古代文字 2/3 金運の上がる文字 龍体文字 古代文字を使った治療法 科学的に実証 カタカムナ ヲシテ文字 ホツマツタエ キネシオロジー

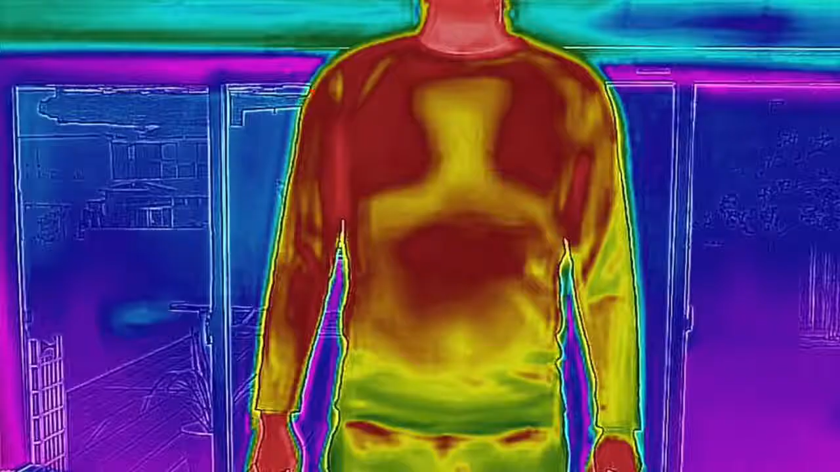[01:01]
あ、次はですね、サーモグラフィーカメラですね。